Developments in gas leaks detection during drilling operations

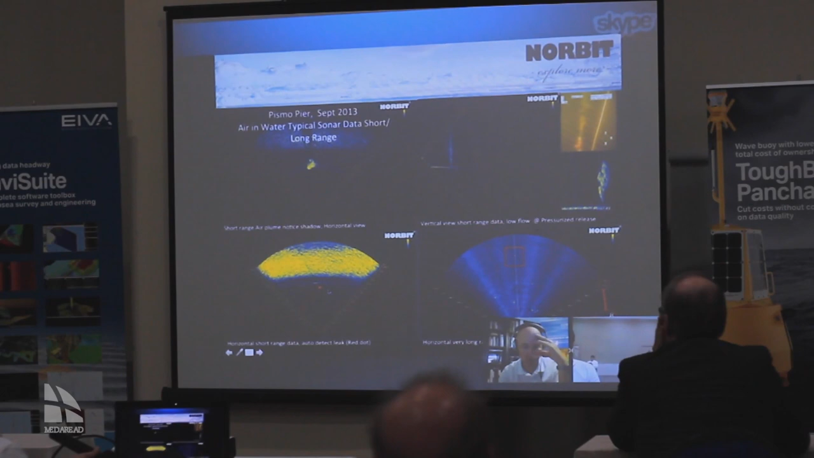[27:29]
is detecting the red dots here is detecting the gas leak. So you see it's the only place where anything is detected. So that's a built-in function in the sonar and it will detect in each of these 2D slices it will detect the leakage in this case a gas leak. And then the topside processing software or it could be subsea we'll see that a little bit later is then using those 2D information in 3D to verify and escalate to an alarm level if the software thinks it's an alarm.
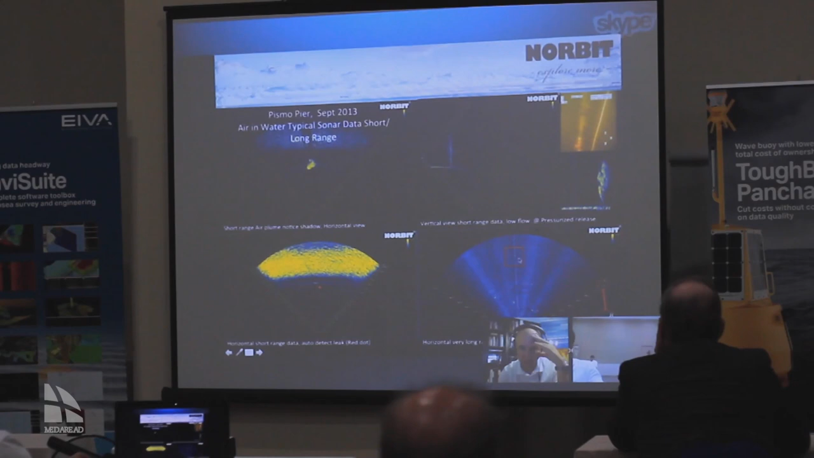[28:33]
Here's an example of a release of a little bit bigger volume of gas so you see a plume here on its way to the surface. This is a 2013 long range test where we had around 200 meters of range at 200 kilohertz of gas leaks. This is an example of a 3D still shot
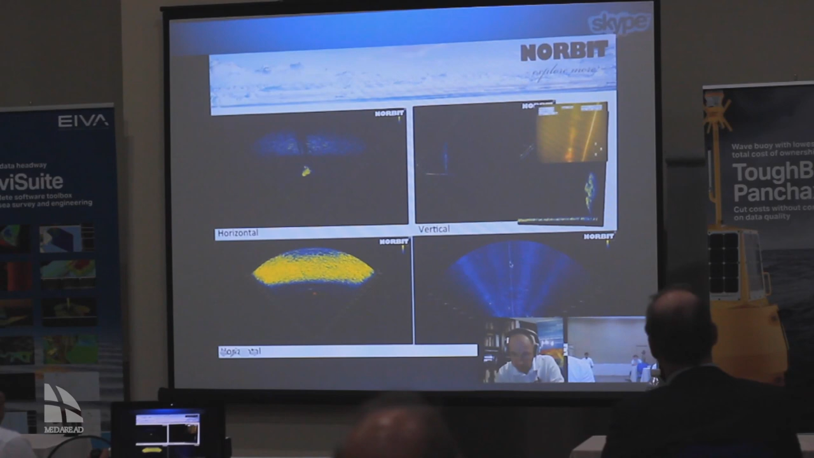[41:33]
In this case the boat is here and it's sending out a 24 liters a minute gas leak so it's not a big leak and it's detected here at 460 meter.
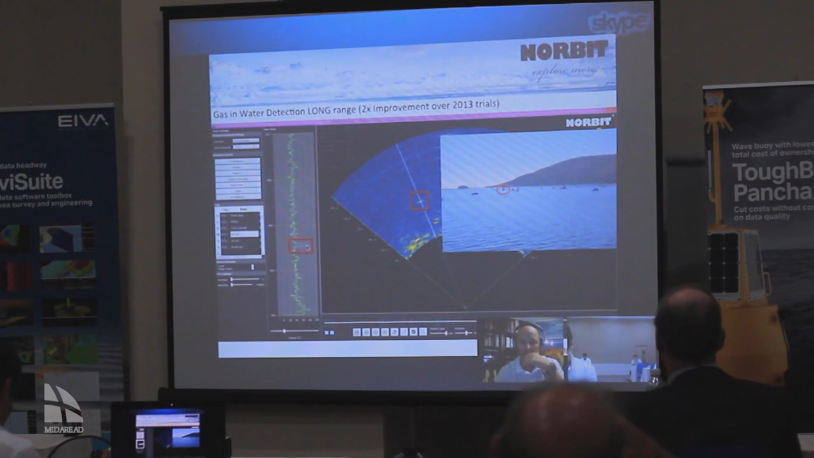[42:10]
So this is some 3d information showing what the what the gas leak typically looks like this is 32 meter range or a little bit shorter range.
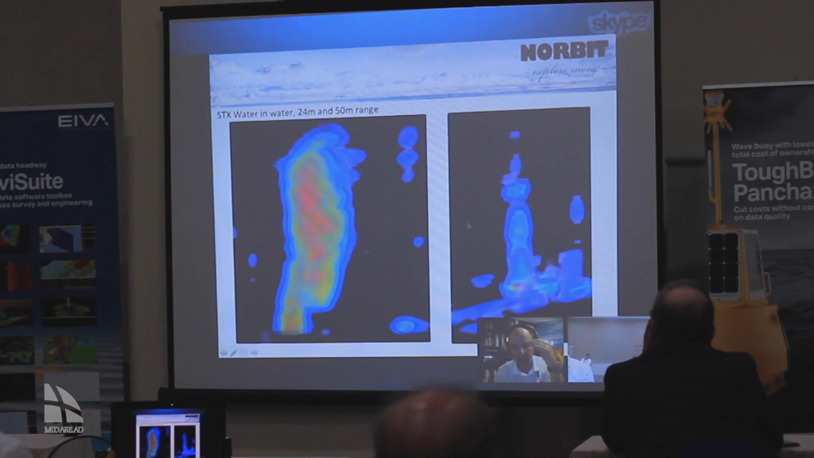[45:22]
I'll just show you this one. So what you see here is the seabed so you remember you just saw this scanning up and down. So this is the end result of of the scanning process. So this is the surface so geometrically it's not completely correct but this is the surface this is the seabed. We have the subsea template just around here and then these different scatters in the water column is side loops in the water column which is stationary so they are not detected as leaks.
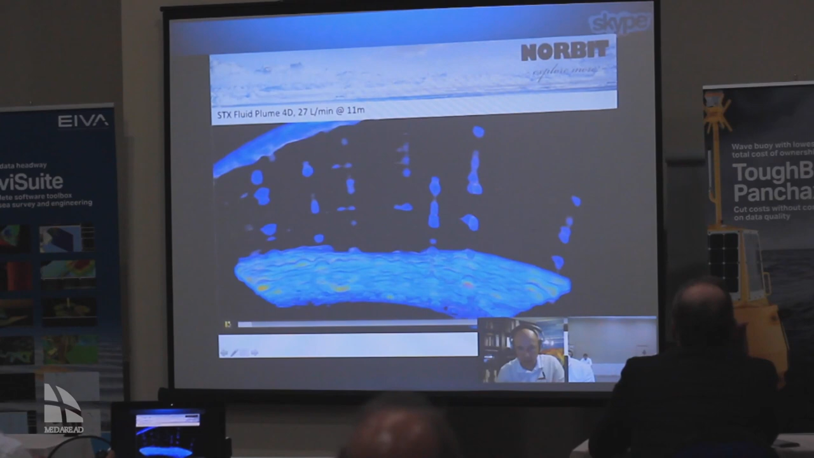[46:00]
So I'll just run this a couple of times. So you see now we're starting and you'll see the small blob will blob here and then the flow starts to flow and you see here this is a fresh water leak starting to come into the water column.
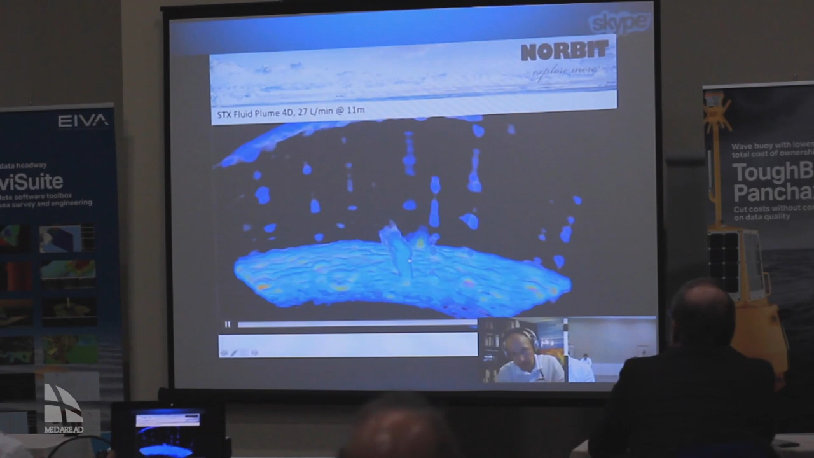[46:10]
Again start again this is a fish you see here is the first blob and then it starts to flow.
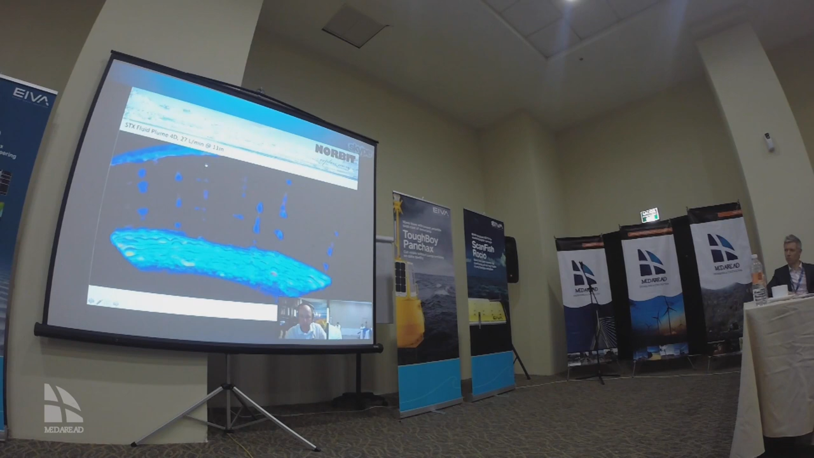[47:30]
In 2014 with the optimized system we here detected a water leak leak with 24 liters at 117 meters of range.